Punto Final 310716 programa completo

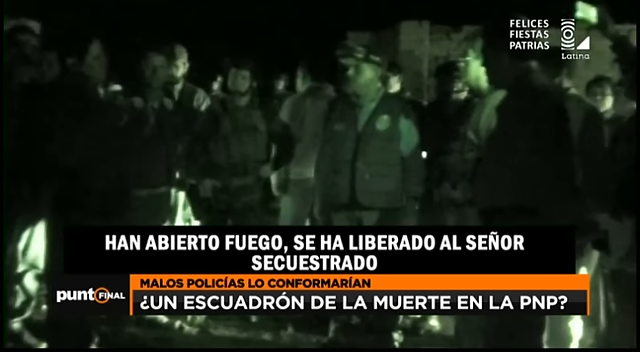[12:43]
Han abierto fuego, se ha liberado al señor secuestrado. Él indica de que le estaban pidiendo clave de una bóveda y las llaves, porque iban a ir a Cañete a sacar un monto. ¿Es un empresario? Así es. ¿De Cañete? De Cañete. Vive acá en Chincha y acá lo han secuestrado en Chincha.